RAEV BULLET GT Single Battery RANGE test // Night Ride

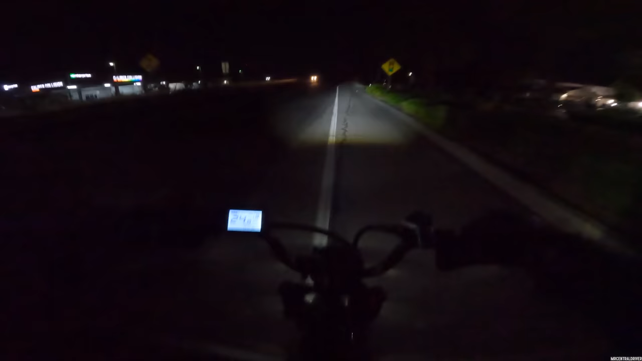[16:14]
ah i just ran over roach all right so check this out guys look how awesome this headlight is i knew it was going to be fantastic this
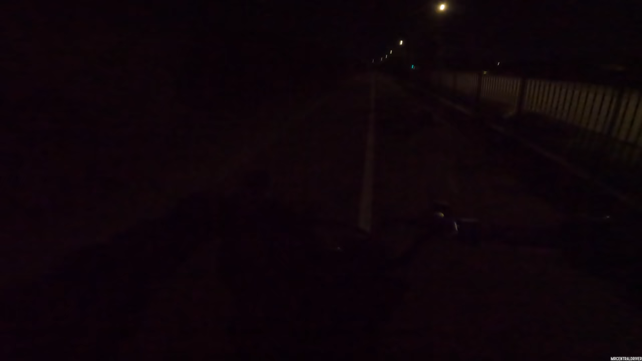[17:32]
so this is with it on so i'm gonna turn the thing on right now it takes about two to three seconds after holding it the light doesn't come on automatically there's no ambient like sensor in there to you know see if it's daytime or nighttime so you do have to hold the up button every single time to turn the lights on and i feel like i align the headlight perfectly now you can move it really close down if you want depending on if you like it like that i might actually move it ever so slightly down if i can i ever oh i was gonna say i really tighten these uh
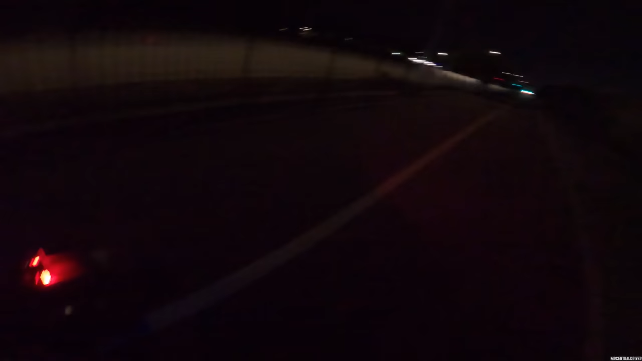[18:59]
dang look at that can you guys see how uh bright that thing is check this out holy moly